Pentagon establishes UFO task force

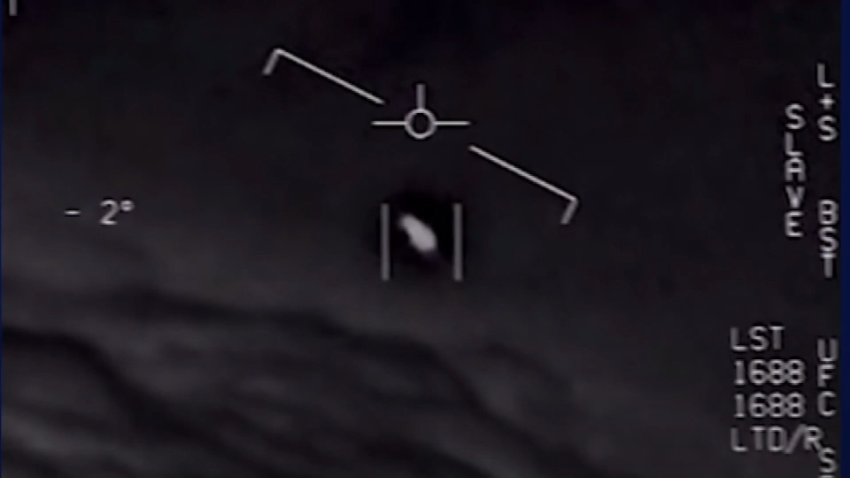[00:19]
There's a whole fleet of them, look on the SA. In April of this year,
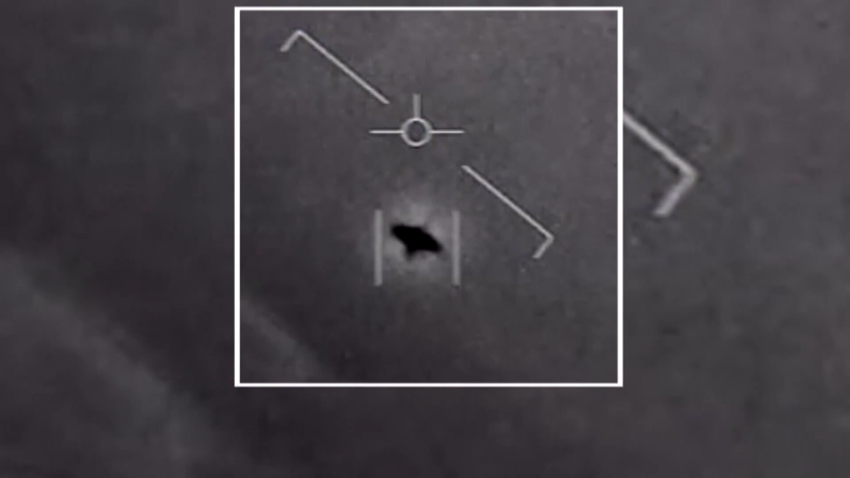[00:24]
the Pentagon officially declassified three videos filmed by fighter pilots aboard the USS Nimitz and the USS Roosevelt. The videos appeared to show an unidentified aircraft speeding through the sky.
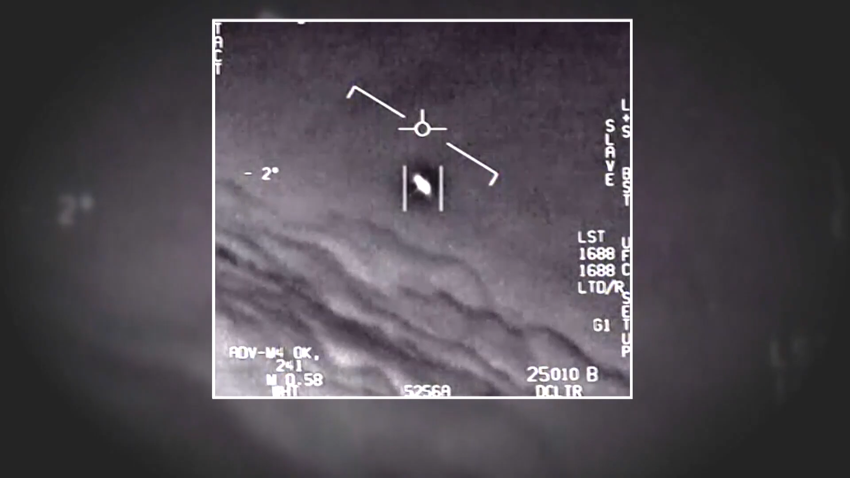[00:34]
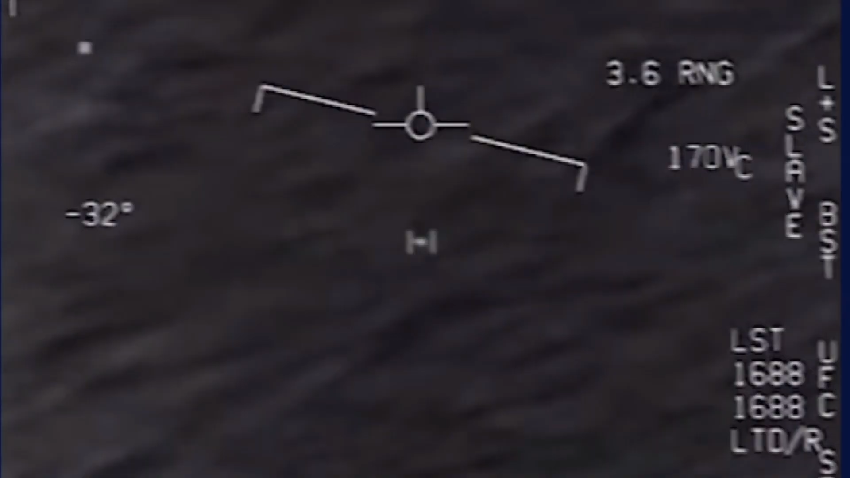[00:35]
Oh my gosh, dude. Wow, look at that, man. The videos have been widely considered as official documentation of a UFO.
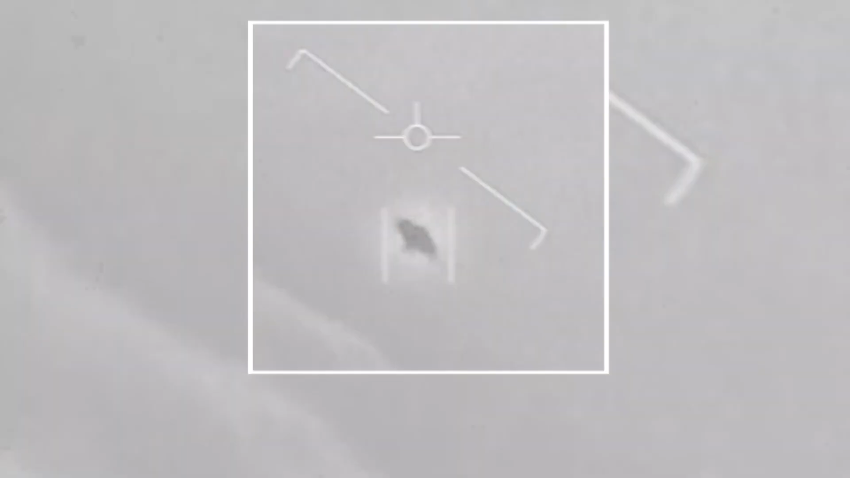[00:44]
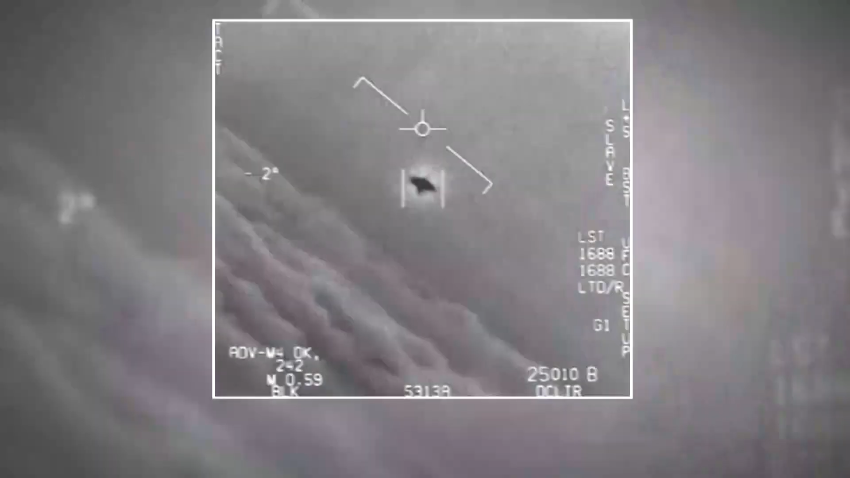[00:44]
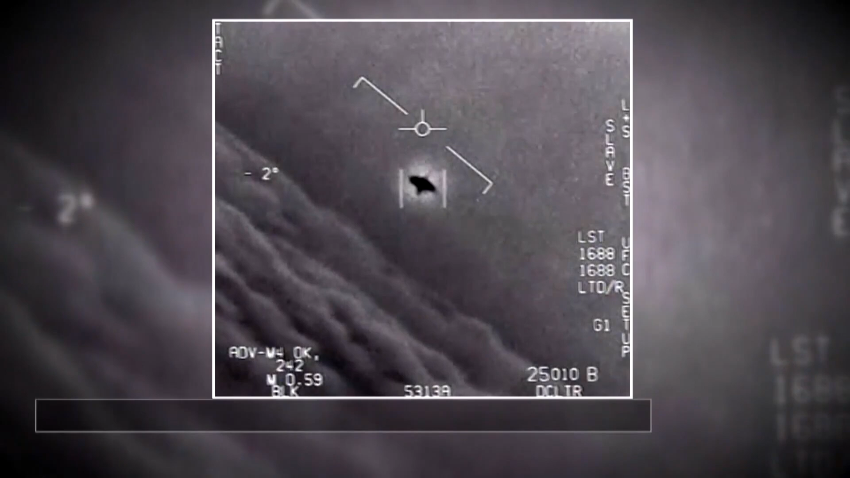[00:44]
It doesn't look like an airplane. It's hard to get any kind of a wing shape there. It certainly doesn't look like a flying saucer.
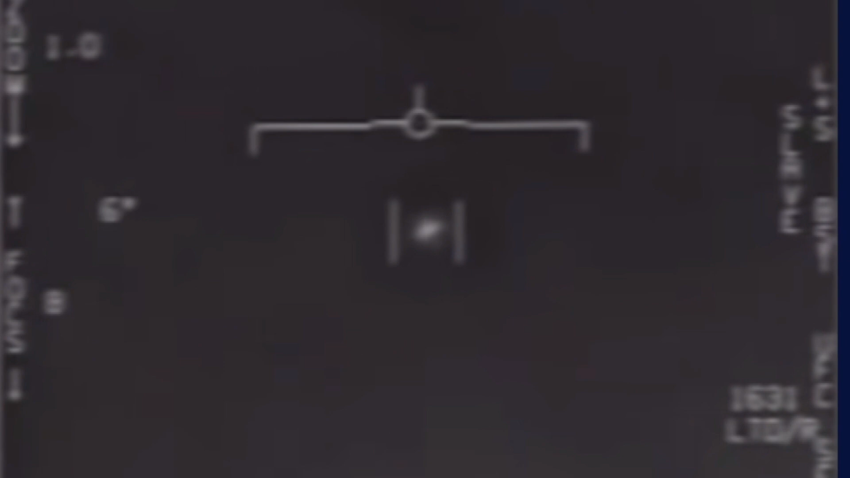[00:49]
Jim Kidrick is the president and CEO of the San Diego Air and Space Museum.
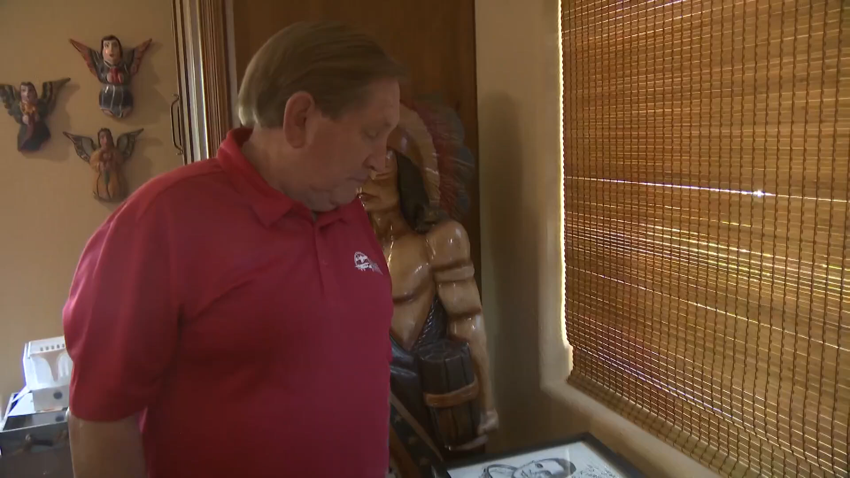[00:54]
A former fighter pilot himself, Kidrick has always been interested in anything that takes flight.
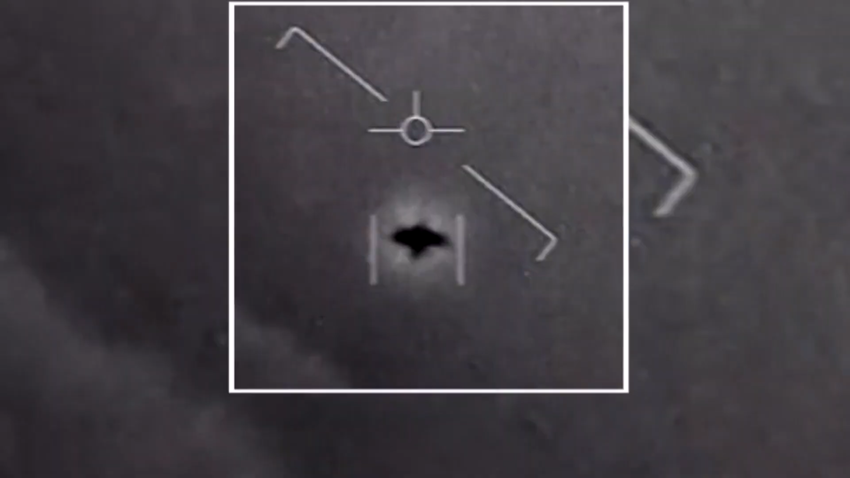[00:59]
Trying to identify it, figure out what it was,
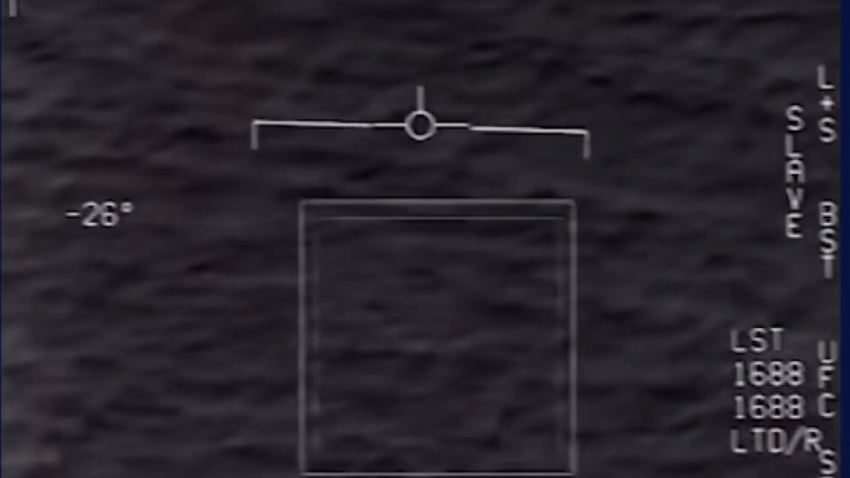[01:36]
While there's no doubt that the videos look strange,